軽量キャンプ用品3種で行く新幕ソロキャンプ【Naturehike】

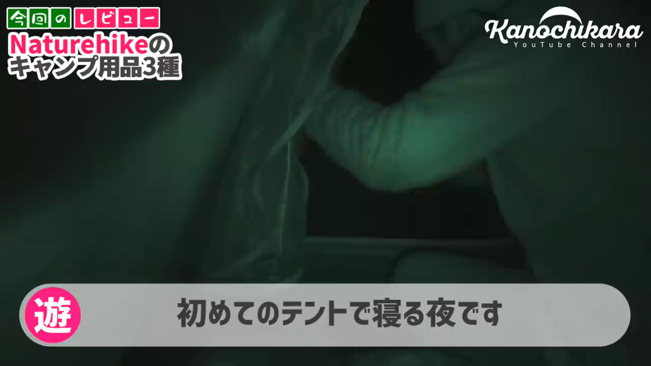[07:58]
はい、こんな感じで前室に靴を置いときました。
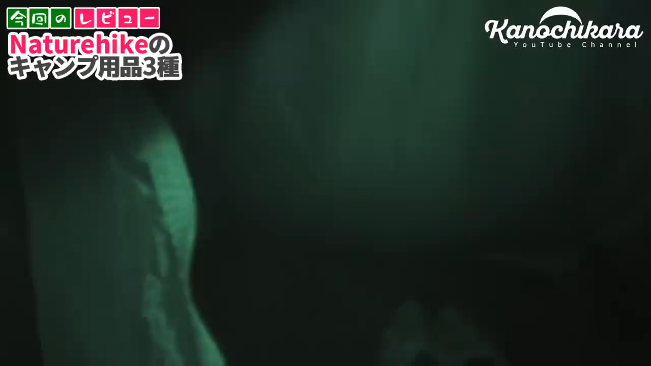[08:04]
明かりはもうこれだけですね。このねエアマットも結構大丈夫じゃないかな。エアマットはいい感じなんですが、
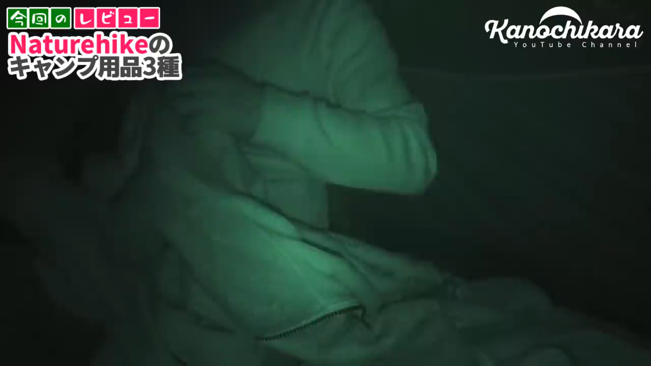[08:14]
今回枕を持ってくるの忘れて、しょうがないのでこの上着を枕にしようかなと思います。こんな感じでこの寝袋がね5度までしか対
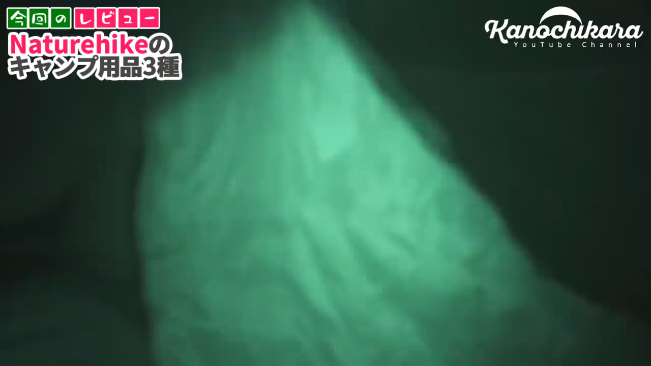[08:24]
応してないんで何とも言えないんですけど、とりあえず寝てみましょう。
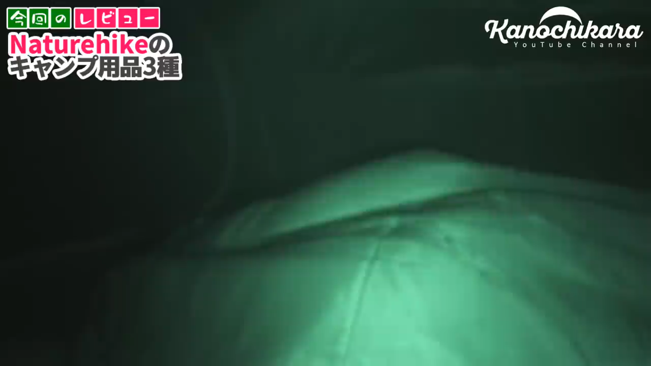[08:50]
寒さで目が覚めました。ちょっとこれは寒いな。
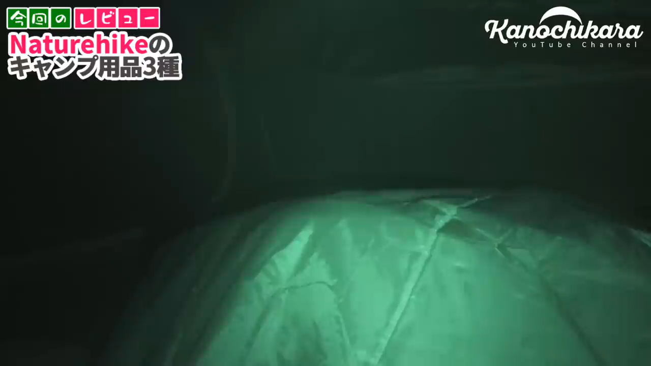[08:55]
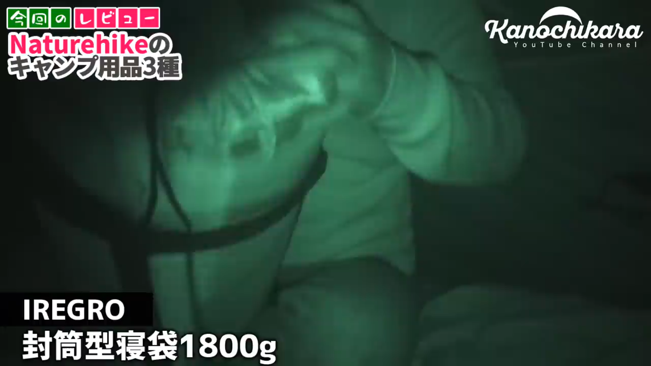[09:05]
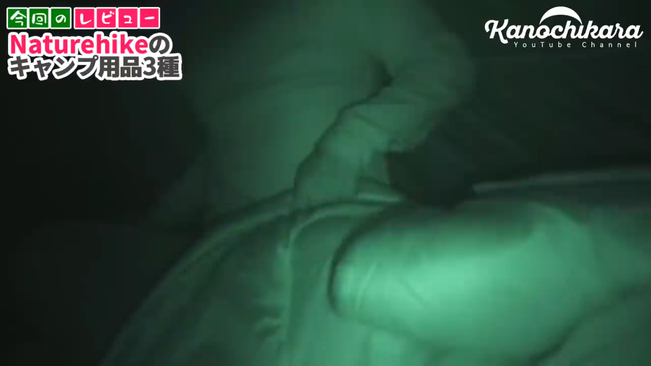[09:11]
こういうこともあろうかと思ってですね、寝袋をねもう一個持ってきてます。これで多分大丈夫だと思うけど、寒っ。
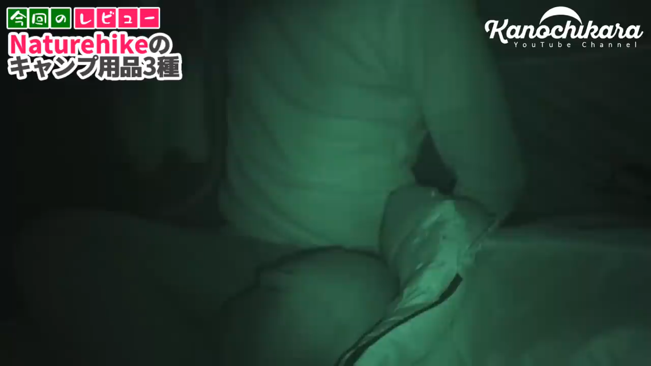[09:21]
あったかい。ちょっとさすがにですねちょっと寒すぎる。